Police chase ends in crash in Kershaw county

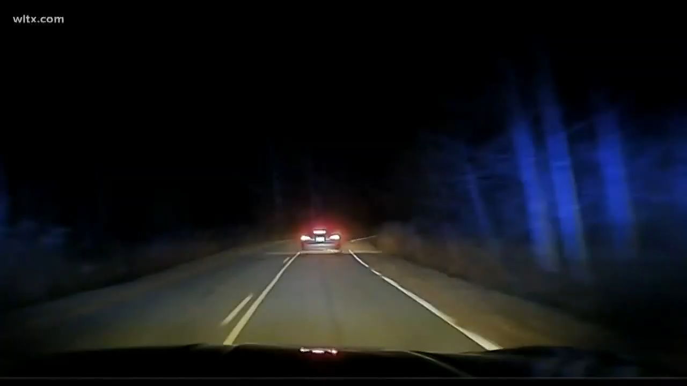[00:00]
Police chase in Kershaw County ended with a crash and a foot chase. It stretched from Lugoff to Richland County before the driver ran off the road and hit a tree. Kershaw deputies were able to chase the man down and get him in handcuffs. They say it all began when a deputy pulled over the driver for a headlight that was out. They say the driver told him he was not going to jail and that the deputy would have to shoot him to get him into custody.